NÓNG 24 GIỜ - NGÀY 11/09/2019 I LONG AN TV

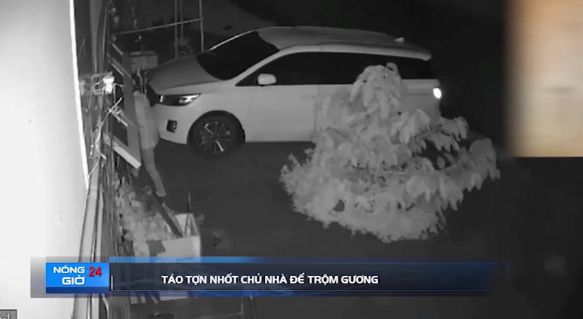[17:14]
tên trộm dùng dây kẹm quấn nhiều vòng, cố tình khóa trái cửa căn nhà để nhốt chủ nhà bên trong. Sau đó, hắn ta nhanh chóng bẻ hai kính chiếu hậu xe hơi trị giá hơn chục triệu đồng, rất nhanh gọn và chuyên nghiệp rồi tẩu thoát trong chấp mắt.